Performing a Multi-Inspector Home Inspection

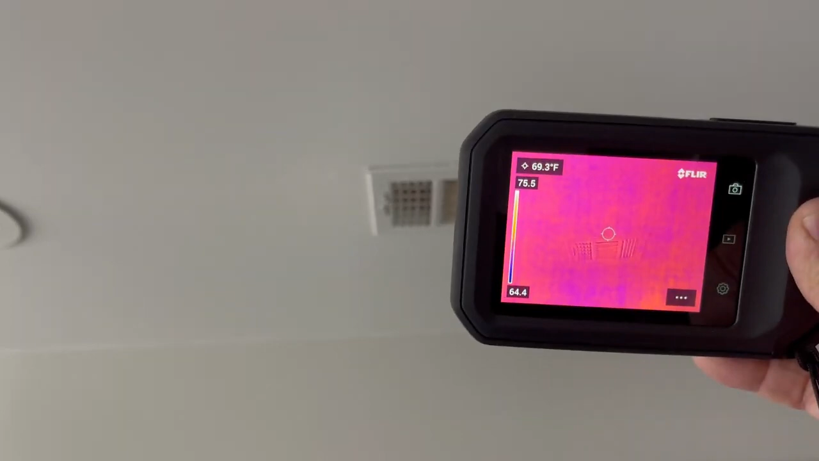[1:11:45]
On screen: spot 69.3°F
It doesn't seem to be. There's no difference in temperature around this register.
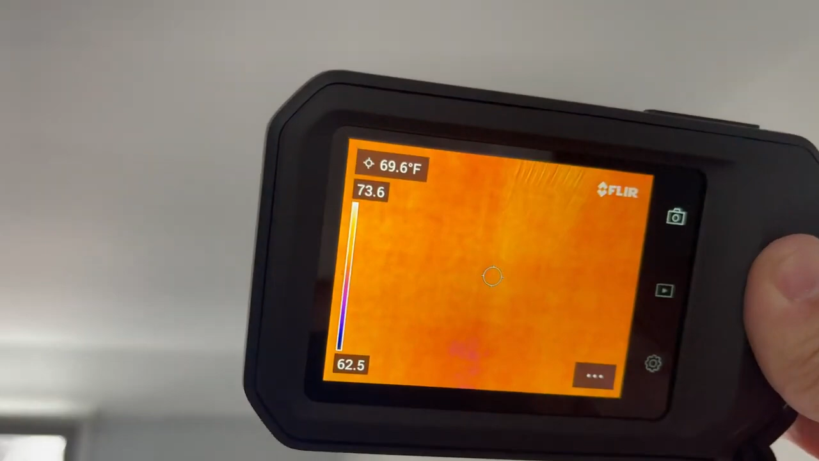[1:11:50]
On screen: spot 69.6°F
So I haven't turned on this system apparently yet.
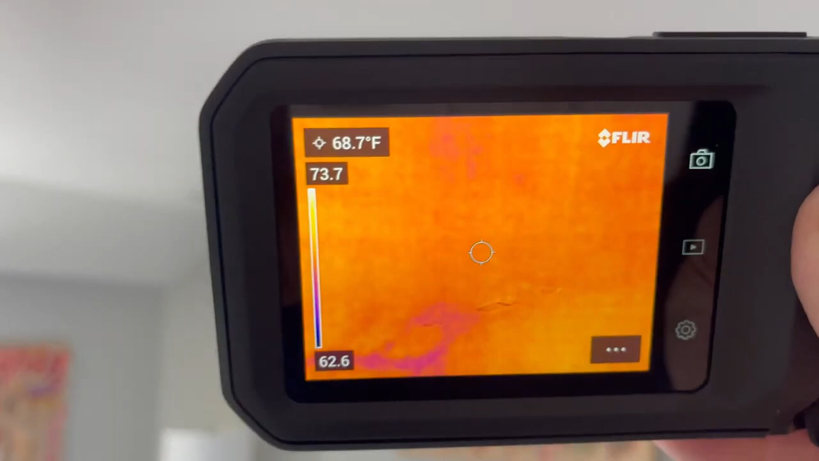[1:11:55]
On screen: spot 68.7°F
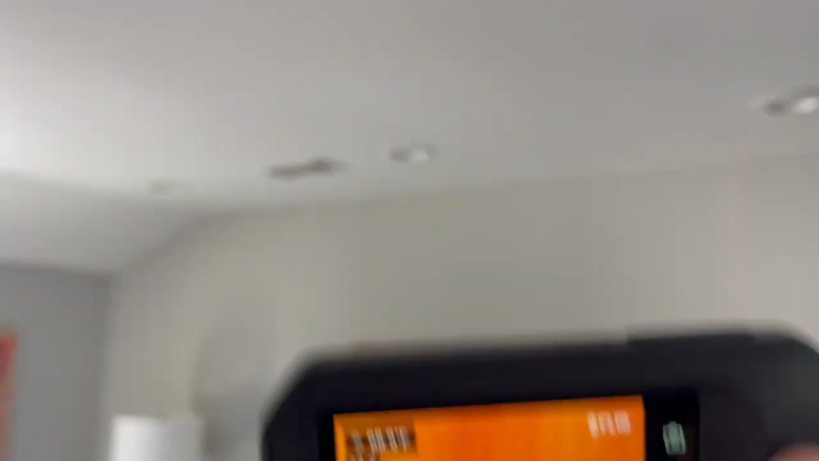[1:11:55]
There's a register over there. Here's a return.
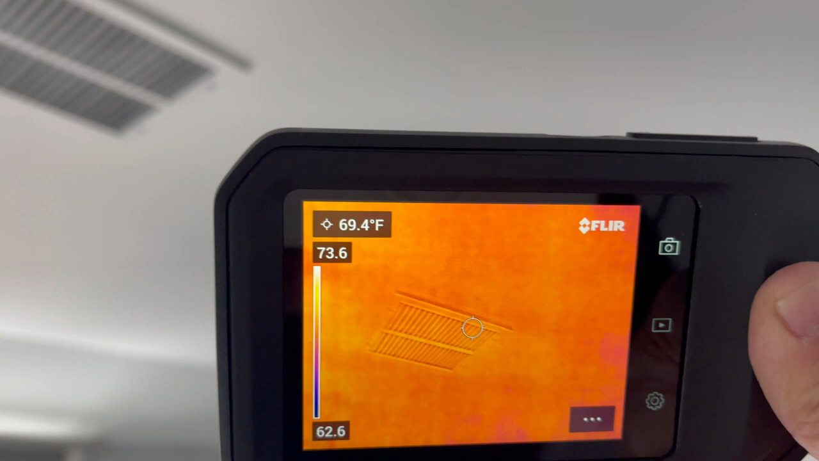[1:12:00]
On screen: spot 69.4°F
So no anomalies. Nothing's cool or hot.
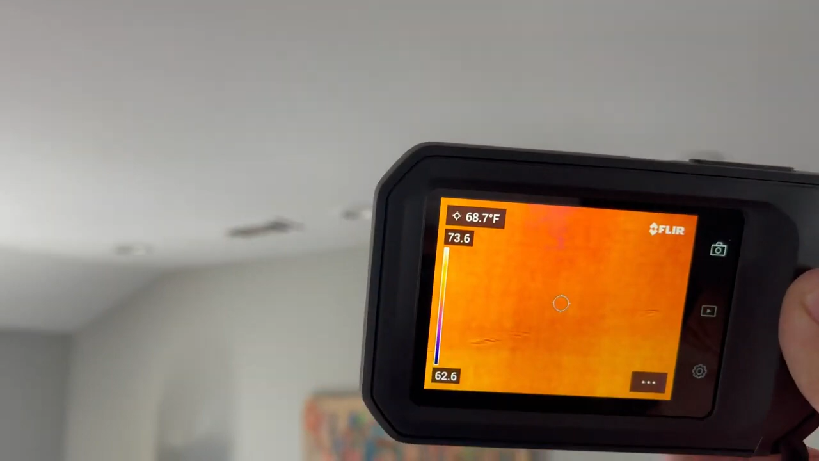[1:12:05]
On screen: spot 68.7°F
So that helps me determine what register is connected to what system.
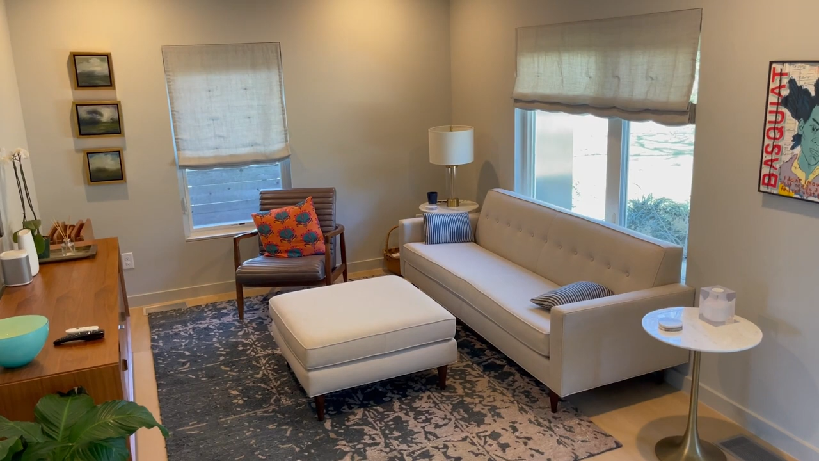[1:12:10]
And so I'll use an infrared camera just to quickly scan an entire room to see if there are any anomalies.
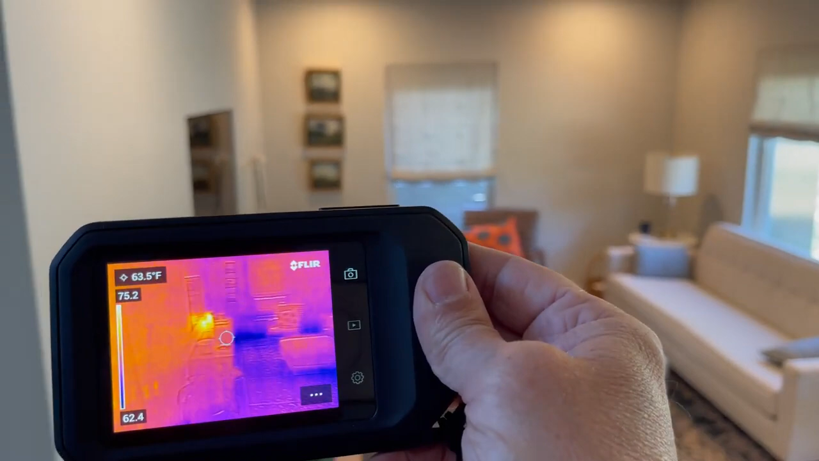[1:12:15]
On screen: spot 63.5°F
Anything of major concern.
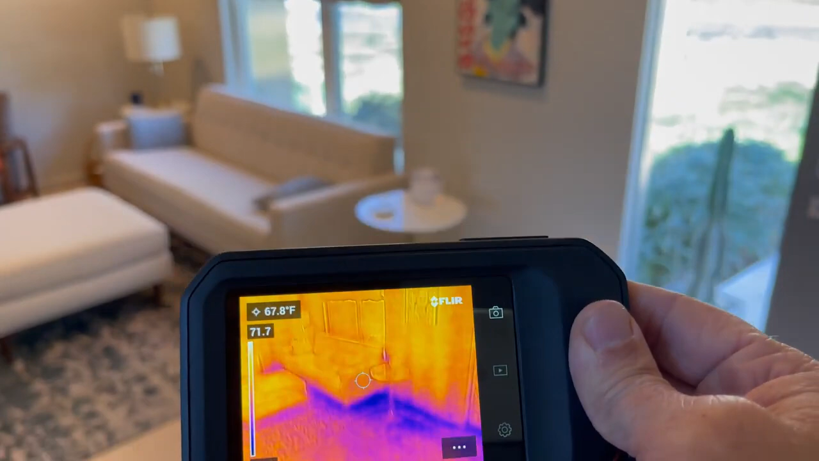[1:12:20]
On screen: spot 67.8°F
So the perimeter, that seems fine. We've got some warm light fixtures.
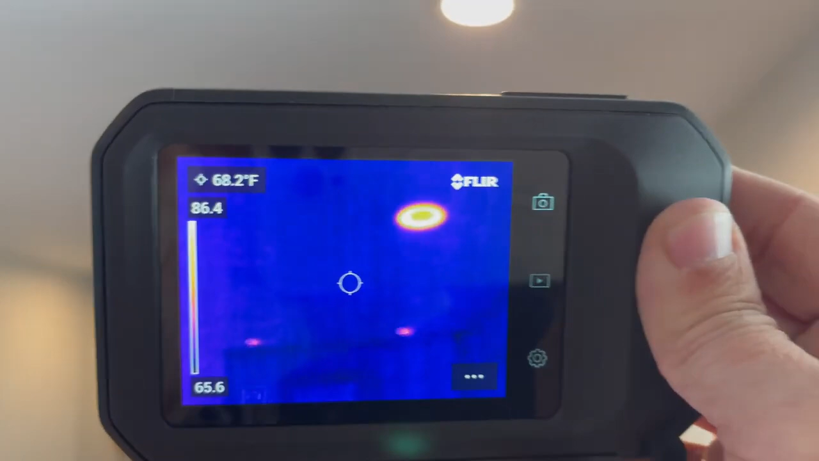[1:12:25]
On screen: spot 68.2°F
That's fine. And something on that piece of furniture.
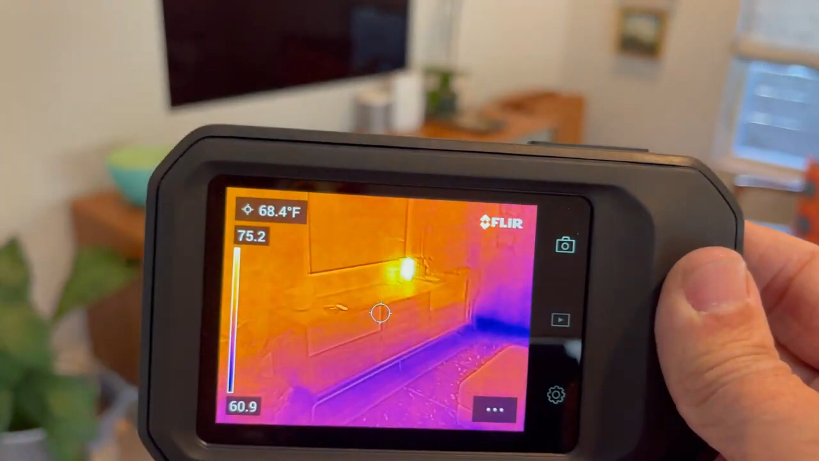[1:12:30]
On screen: spot 68.4°F
And that's an electronic device. That's fine.
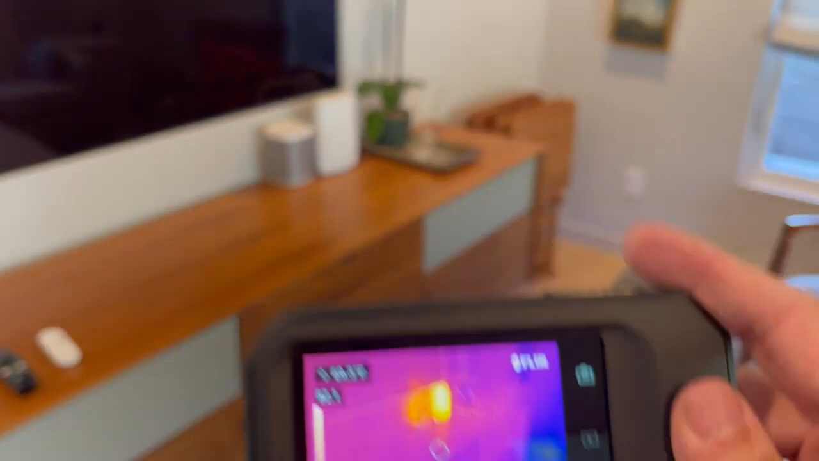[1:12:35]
Helps me quickly scan. So the electrical panel, main distribution panel, is in the laundry room.
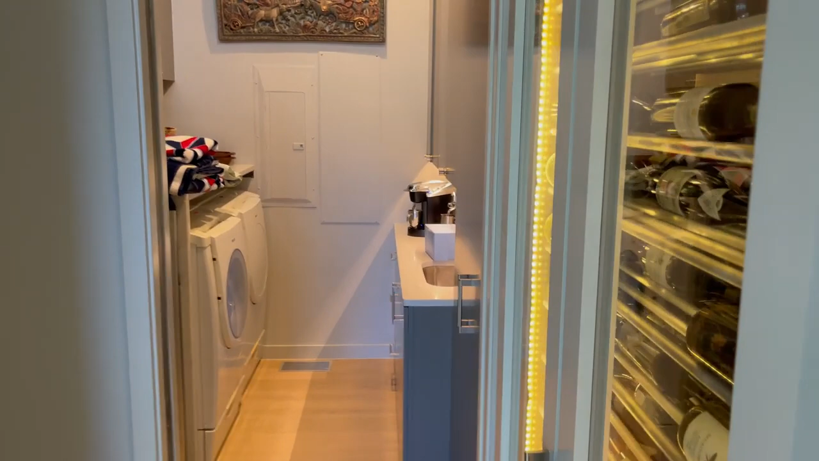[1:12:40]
And using my infrared camera, I see the two hot spots.
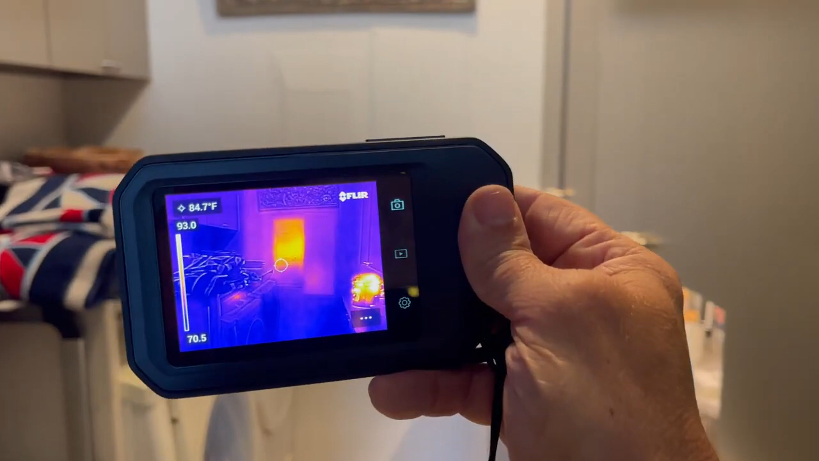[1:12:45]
On screen: spot 84.7°F
That's the coffee maker there. And the electrical panel itself.
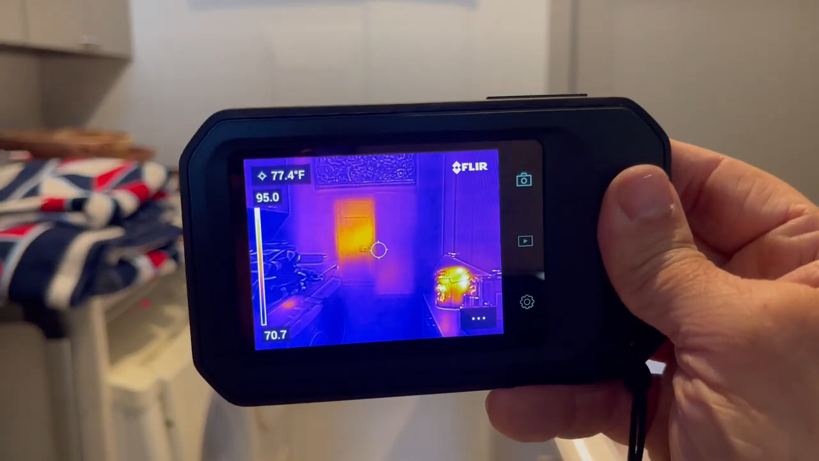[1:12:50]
On screen: spot 77.4°F
And if we open the door,
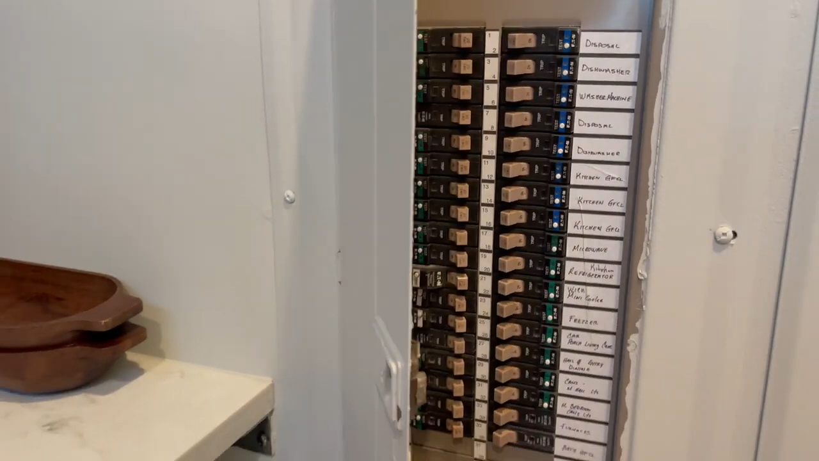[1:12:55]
let's see if we can get a measurement if you wanted to. You don't have to.
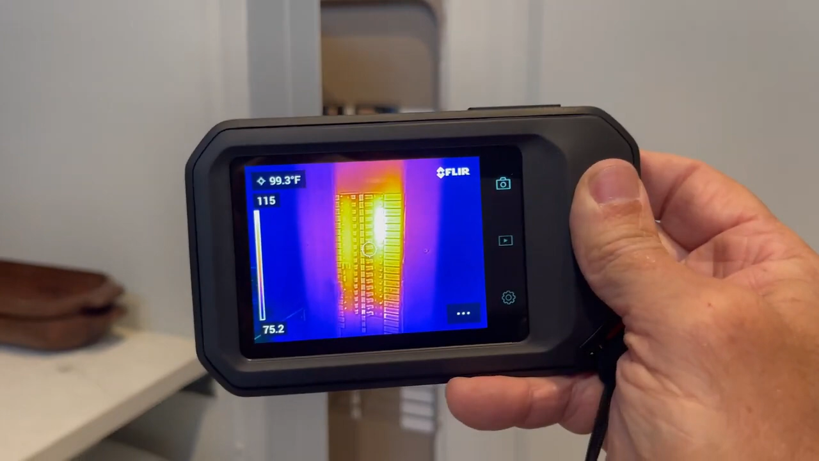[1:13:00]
On screen: spot 99.3°F
So you can see the temperature difference there.
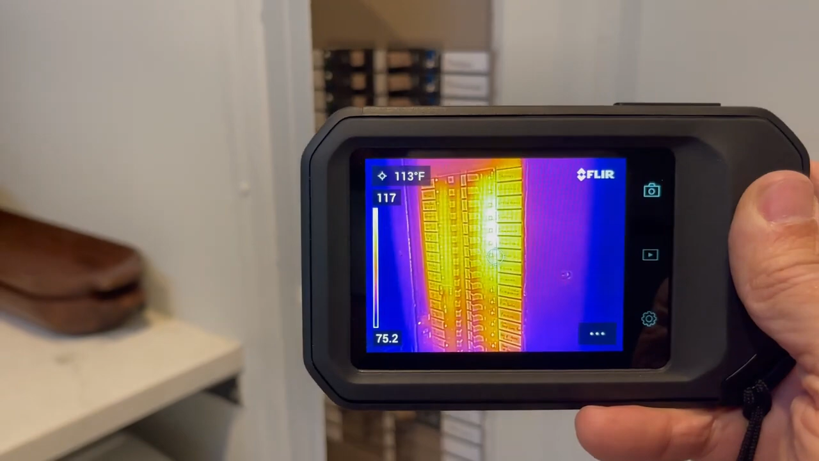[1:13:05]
On screen: spot 113°F
And you don't want anything over 140 degrees on an electrical panel.
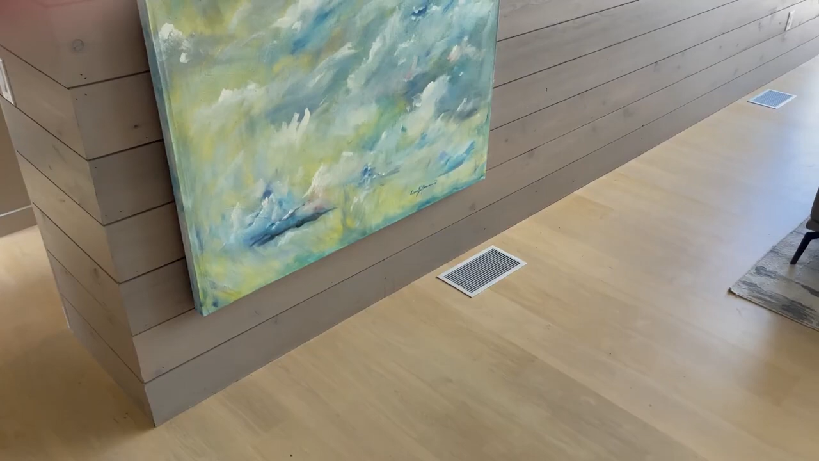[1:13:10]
So at this interior wall, I see that we have a register. It's a supply.
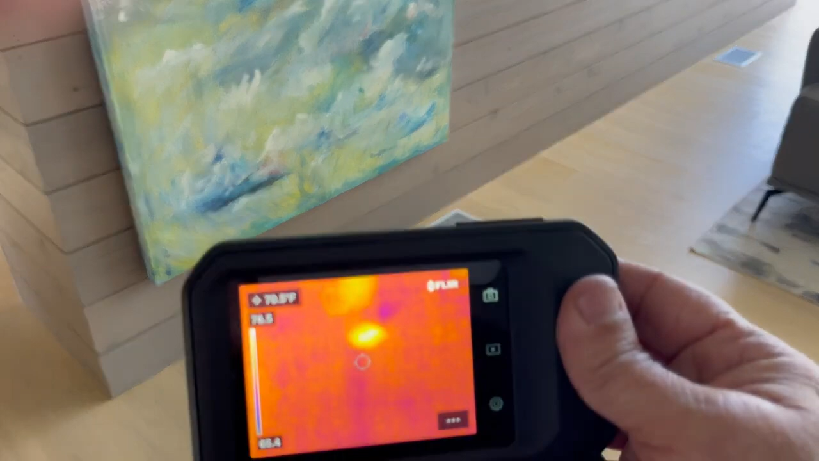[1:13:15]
And the heating system is on. If we move up, then there's something excessive about the heat there.
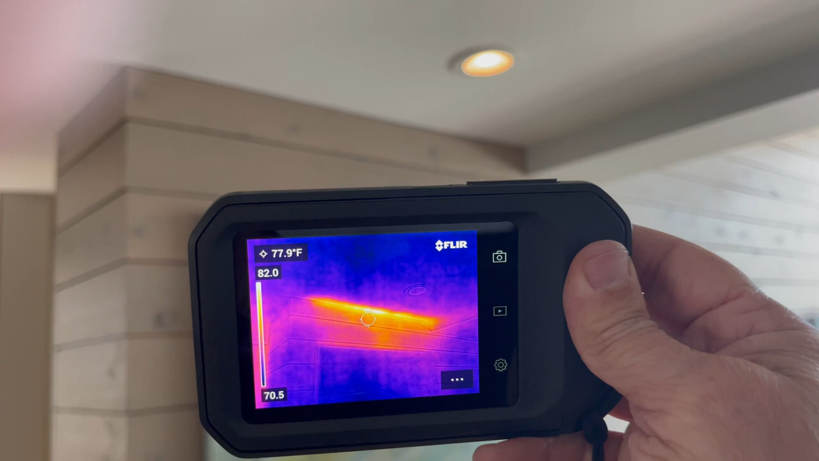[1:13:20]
On screen: spot 77.9°F
And I don't think it's from that register below.